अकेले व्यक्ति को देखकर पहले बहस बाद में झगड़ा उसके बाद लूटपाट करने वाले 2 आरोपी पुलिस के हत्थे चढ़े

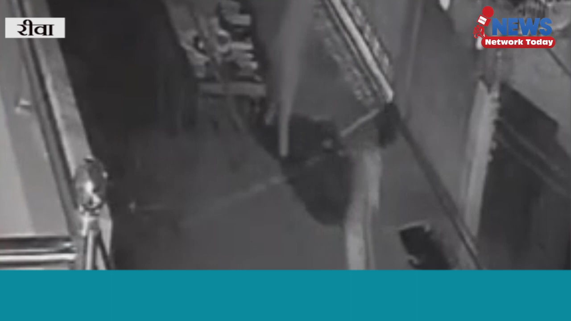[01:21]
बदमासों का रिवा के द्वारिका नगर में एक सबजी बेचने वाले वच्छात से मार पीट कर लूट करने का सिसी टीवी फोटेज सोसल मीडियम में वाइरल हुआ था
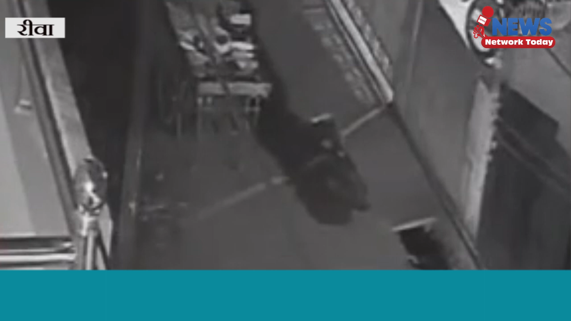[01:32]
वीडियो वाइरल होने के बाद पुलिस इन बदमासों की तलास में जुट गई थी जहां आज पुलिस में इन दोनों बदमासों को गरफतार कर लिया शहर के द्वारिका नगर में मार पीट कर लूट